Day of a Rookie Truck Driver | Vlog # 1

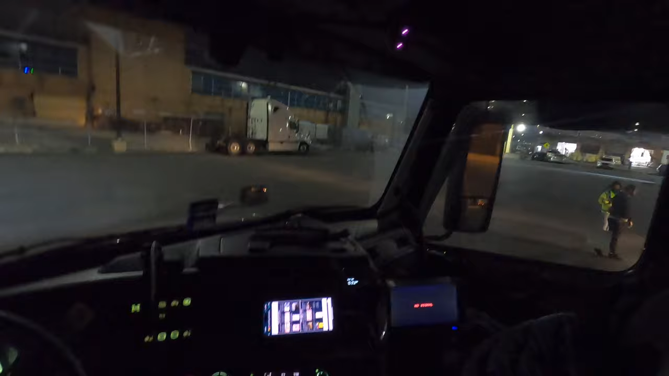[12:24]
all right we are out navigation i love about amazon they have oh this guy's driving without his lights on
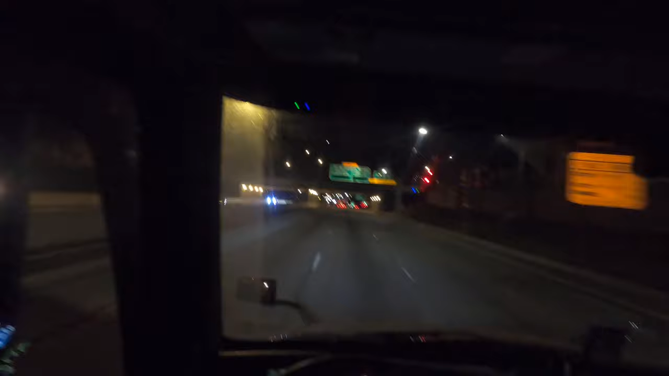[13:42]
all right so we are basically heading out of queens um i just thought i picked up the camera traffic is light we are about to hop on the varasano bridge i hope my camera is like not crooked i looked at it earlier when i was backing up and it was pretty you know it was lopsided a little bit so hopefully right now you guys can see pretty good what i'm seeing
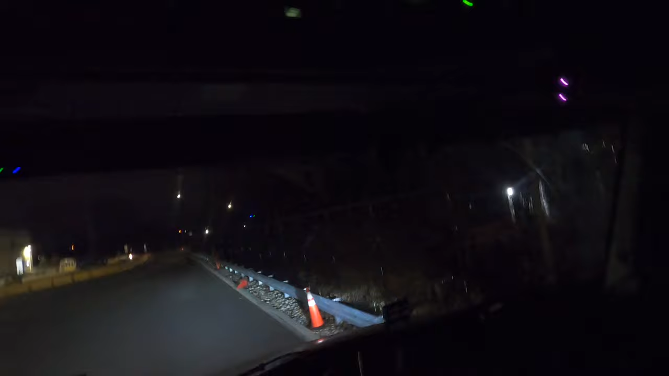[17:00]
hold on let me just double check and make sure my camera view is good before i back up just want you guys to see at least alright so let's see this is a small amazon as well i wish i could have picked up the camera when i was at the bigger sites you guys
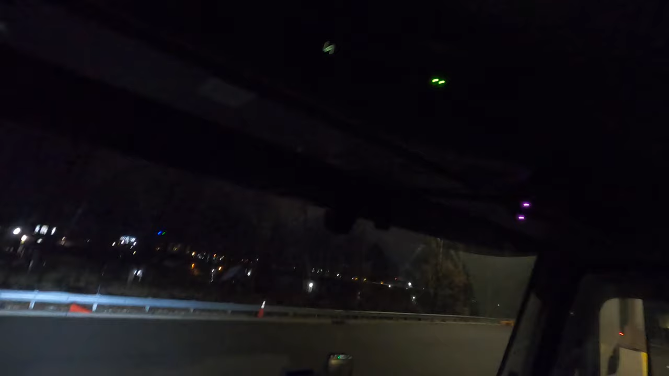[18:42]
Yeah, it should be. This will be good. My camera is straight. So, I'm going to back up and make sure my camera view is good. Here we go. Alright.
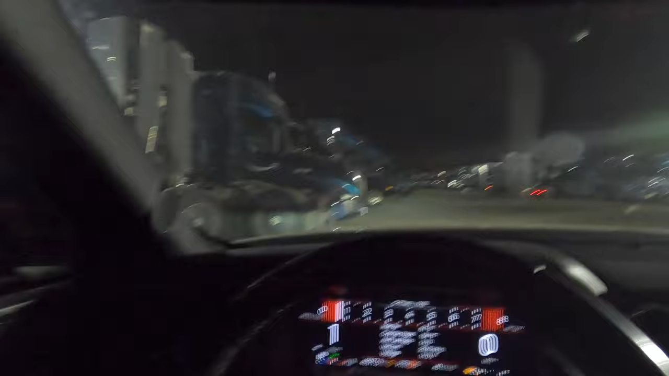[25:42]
That's it for today. You guys can see all the tractors they have here. Like I said. That you don't have to report to anybody. Come back. You know. Empty out your air tanks. You know. The water and all that.
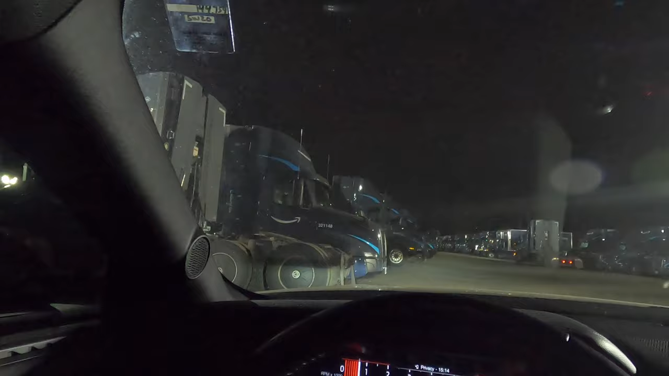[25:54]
Water from the tanks. And then. Yeah. That's pretty much. Make sure the truck is good. The way you got it in the morning. And. You just finish up. Whatever you got to do on your phone. And then just log off. And yeah. You're ready to go home. Get your 10 hours of rest. Break period. Break period. And then you. Come back tomorrow. But. If you guys like the video. You guys want to see any other type of videos. Or. What do you guys want. Help with. Or tips. Or even questions you might have.